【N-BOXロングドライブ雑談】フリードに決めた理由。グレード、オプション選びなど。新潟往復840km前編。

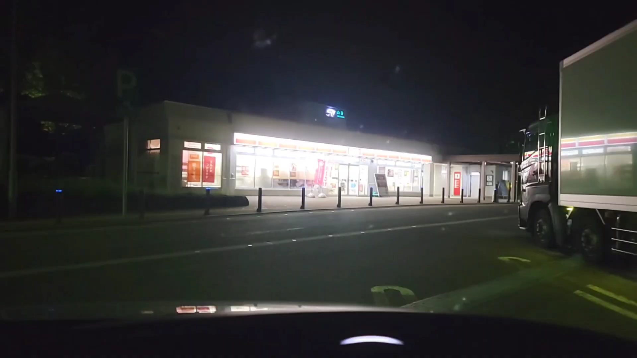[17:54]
2回目の休憩は定番の山やパーキングエリアですねここはね関越道で唯一ねあのコンビニがあるんでねもう絶対立ち寄るんですよただねなんかさっき通ったら塩沢石内サービスエリア今までトイレシクレット缶ジュースしかなかったんですけどもリニューアルオープンしてねセブンイレブンができてたみたいですねいやこれありがたい